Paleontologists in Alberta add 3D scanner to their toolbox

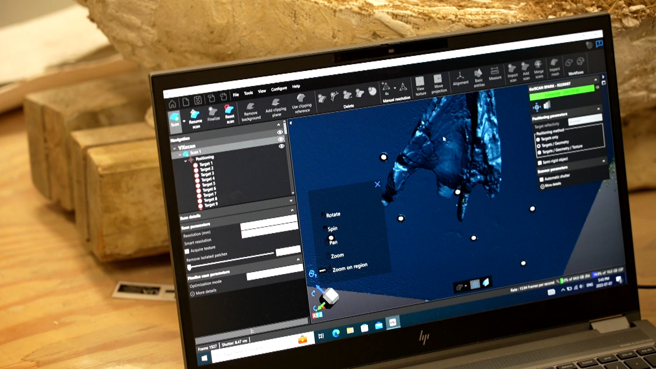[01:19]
So you can take this data and print it three-dimensionally.